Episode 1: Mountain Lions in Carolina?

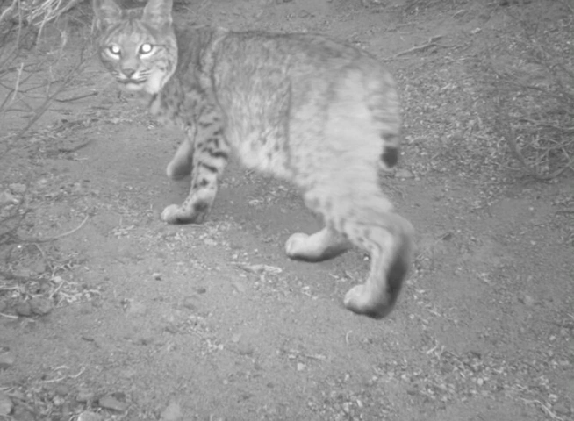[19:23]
It's a great color. Yeah, that. And most people know what a bobcat is. That's really, that's not consistent with the Morganton, Morganton accounts of a three-foot tail.